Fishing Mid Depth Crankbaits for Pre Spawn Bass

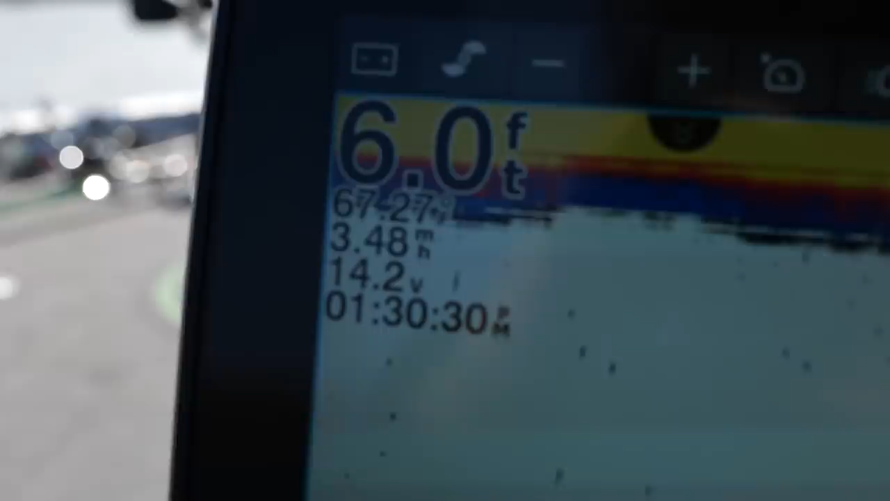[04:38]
On screen: depth 6.0 ft
67 degrees baby that's what I'm talking about
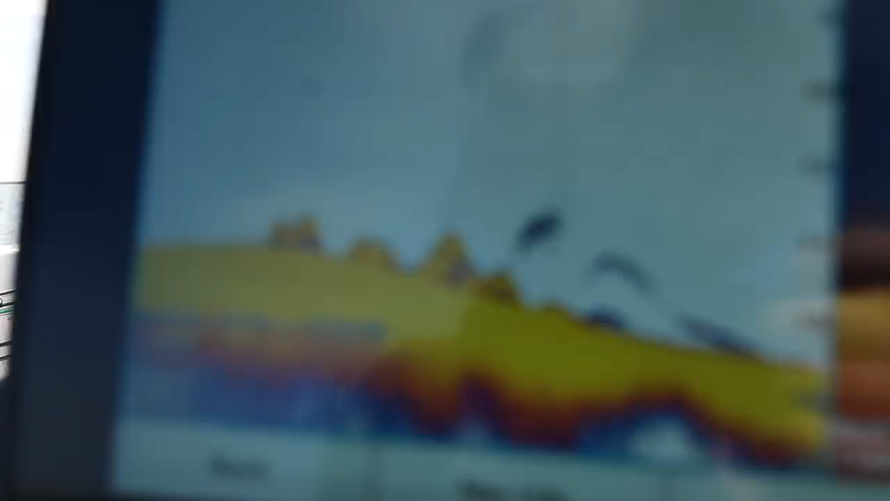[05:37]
that's the juicies look at all the fish right there man
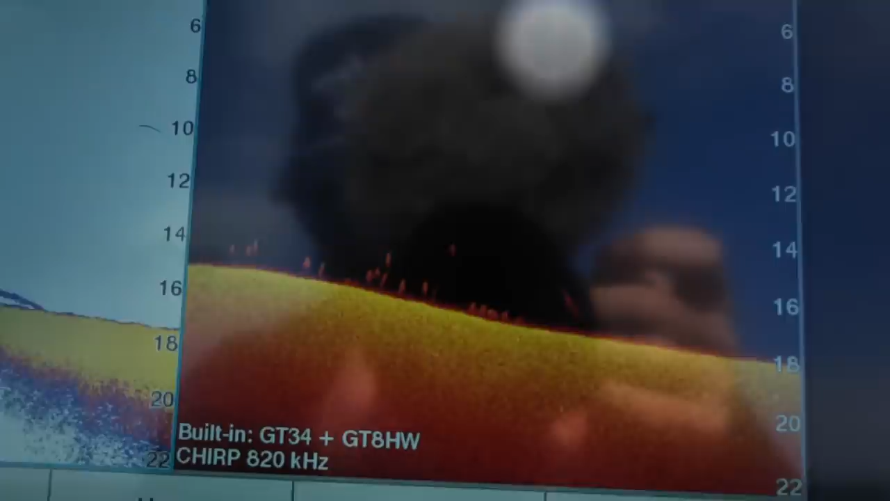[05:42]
they're stacked I don't know why I picked up the Nedrick first I probably should have picked up something a little bit more beefy
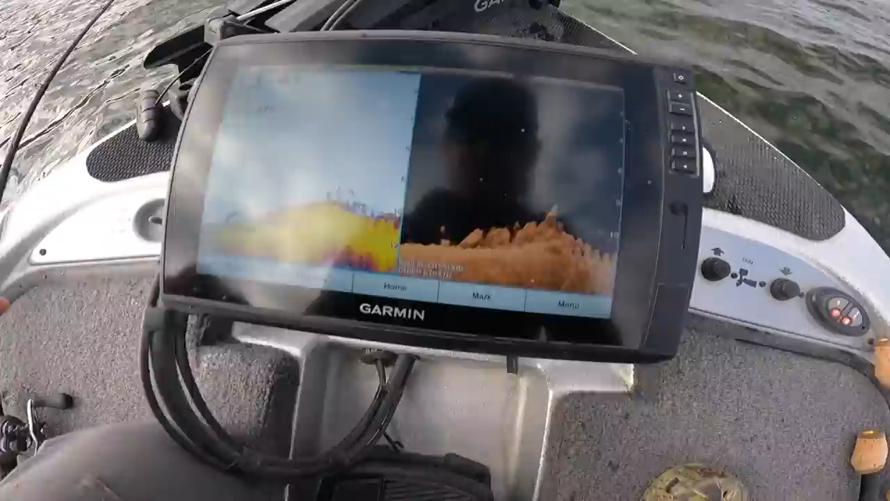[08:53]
and we're there that looks really good for a mid-depth crankbait
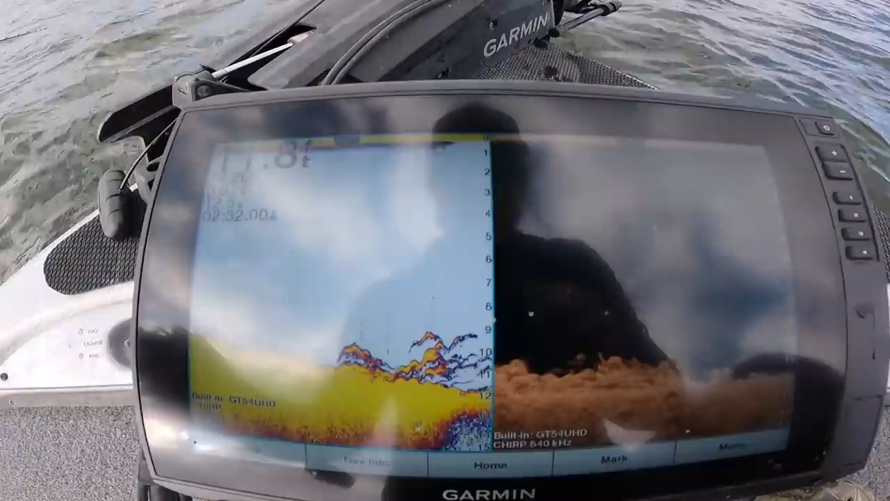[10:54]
there is a mess of them right here off this uh point I'm gonna go ahead and mark that